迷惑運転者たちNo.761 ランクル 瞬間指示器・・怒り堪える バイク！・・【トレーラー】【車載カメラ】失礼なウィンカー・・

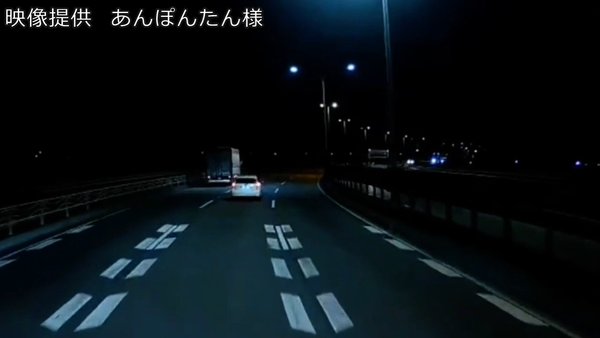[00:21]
車体と同時ウインカーしか出せねえんだったら車乗っちゃダメだよ。おいおいおいおいおいおい、そりゃさすがにアウトだよ。